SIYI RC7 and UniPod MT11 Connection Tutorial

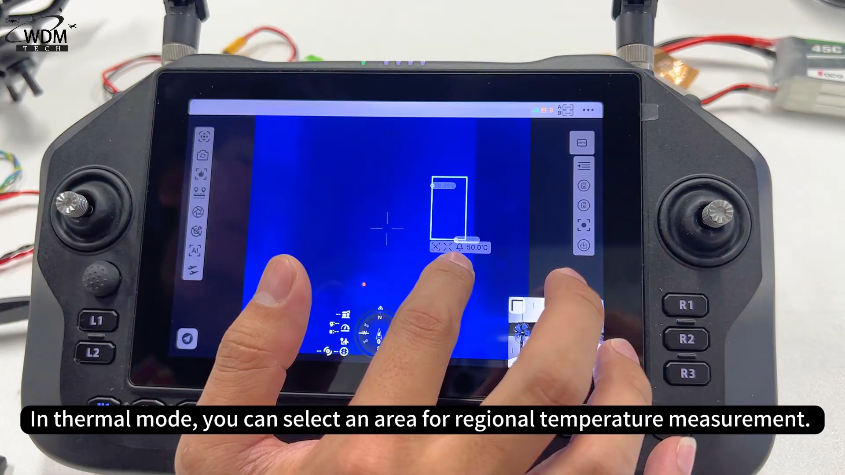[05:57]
In thermal mode, you can select an area for regional temperature measurement
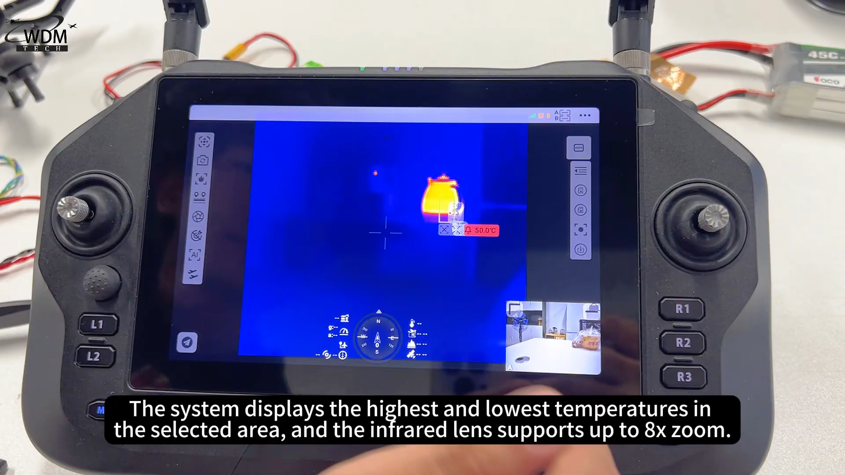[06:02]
The system displays the highest and lowest temperatures in the selected area And the infrared lens supports up to